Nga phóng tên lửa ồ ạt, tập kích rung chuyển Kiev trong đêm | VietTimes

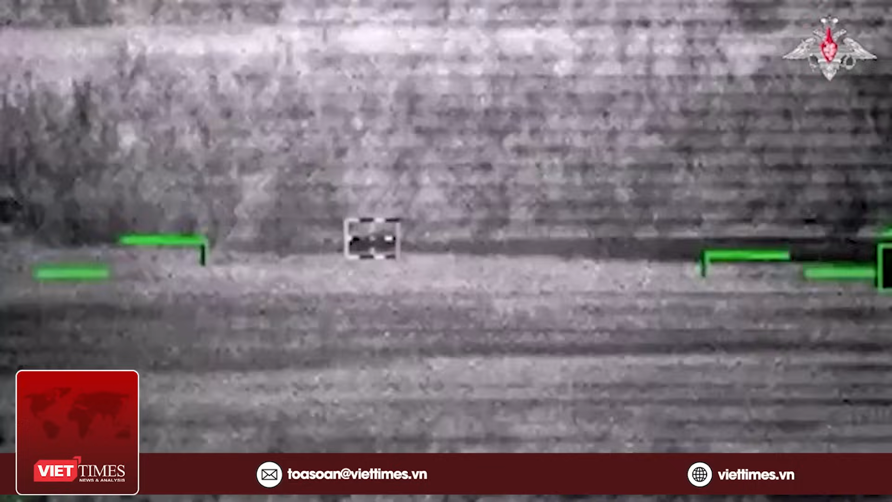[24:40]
kíp điều khiển K-52M có thể nhanh chóng tận dụng cơ hội để phóng
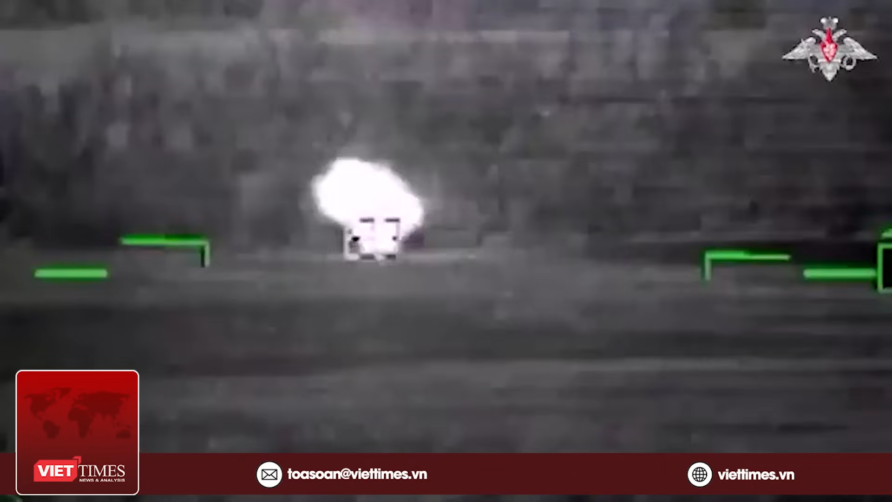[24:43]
tên
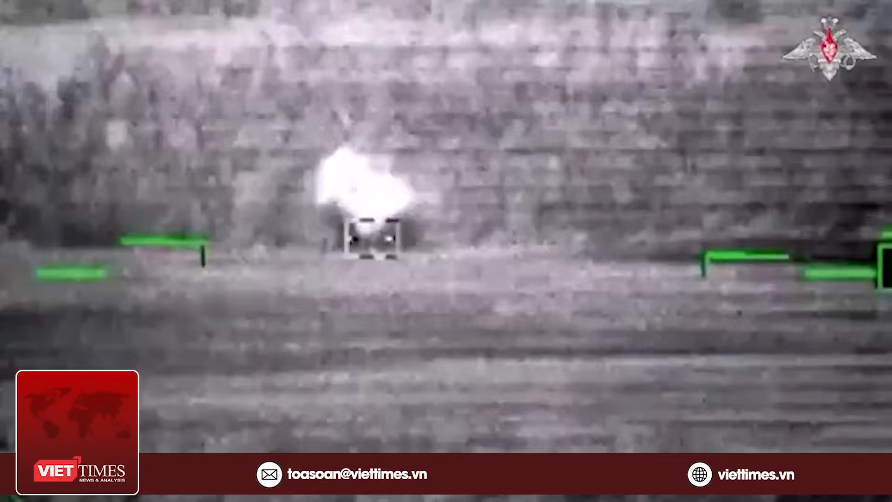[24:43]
lửa này vào mục tiêu của Ukraine từ bên ngoài tầm phòng thủ của Kiev LMUR bay ở tầm thấp, với trần bay là 600 mét,